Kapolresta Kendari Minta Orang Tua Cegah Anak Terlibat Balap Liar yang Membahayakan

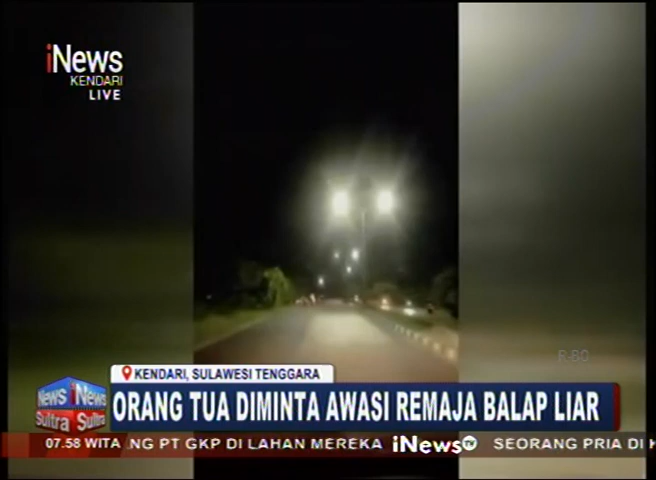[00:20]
Maraknya aksi balap liar oleh sekelombok remaja usai sholat subuh dan tarawih selama ramadhan mengganggu kenteteraman masyarakat karena bunyi motor menggunakan kenal pot prong
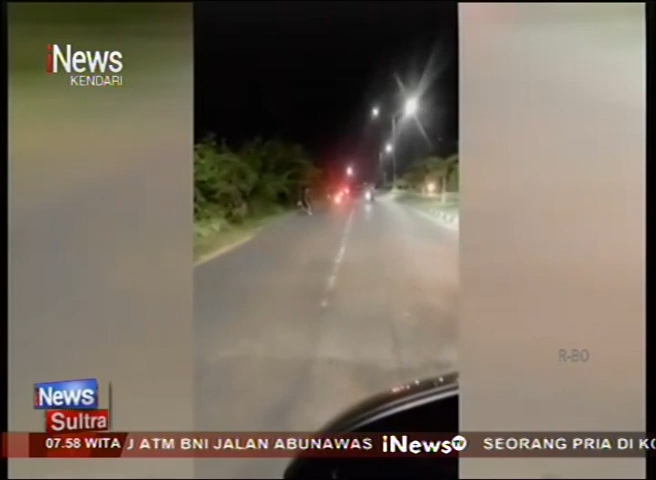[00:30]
Kapolresta kendari Kombespol Muhammad Eka Fatur Rahman akan menindak tegas pengendaraan roda 2 dan 4 yang menggunakan kenal pot prong dan memberikan sanksi tilang